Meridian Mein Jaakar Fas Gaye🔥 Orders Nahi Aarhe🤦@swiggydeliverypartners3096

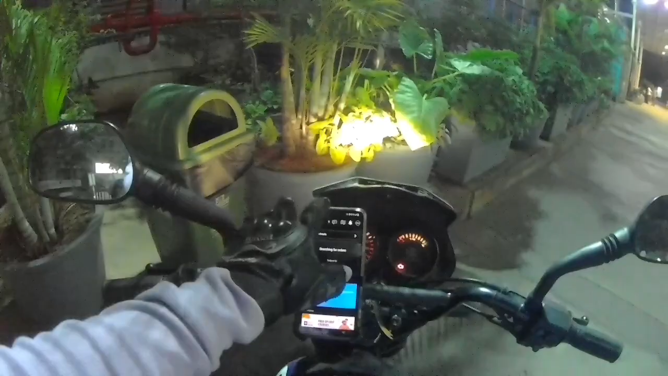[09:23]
तब ही रात के बजगे हैं देश बच के सोला मिनट और अपनों अमाधापूर से जोई की आते आते जोई कि अपनी को ओर दाल दिया था और जब से बैक टूबेक डाल रहा था तो अपना टार्गेट हो गया नौसो अटाइस रुपी अर्निंग हो गई बैच भी दाल रहा दे हो गया आप सोच रहें कि बन कर देंगे अब डूटी अब
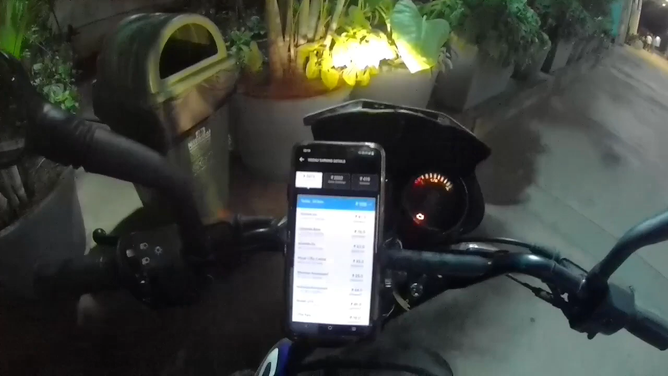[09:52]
नौसो अठाइस रुपे की अर्निंग तो बन कर दिया में डूटी और गारी चली कि अपनी सिक्स फाड़े सिक्स होगी मतलब एक सो पचीस आइधिंक
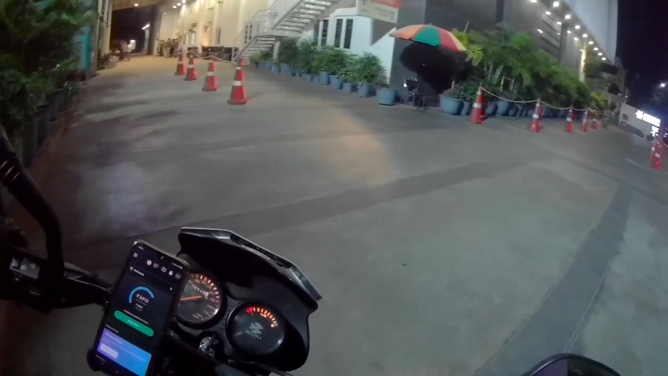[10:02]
और एक सो तीस किलेमिटर गाडी चली अपनी पेट्रोल